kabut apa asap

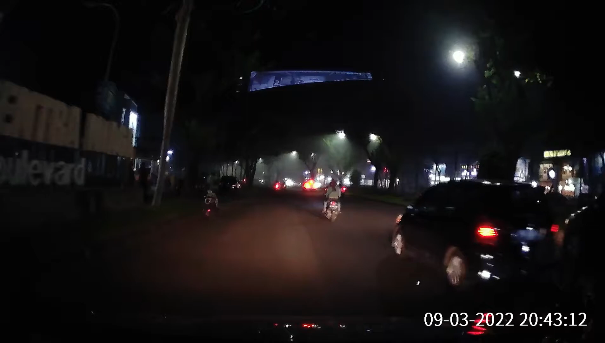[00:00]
kabut kabut apa asap nih? gak tau apa ini ya? asap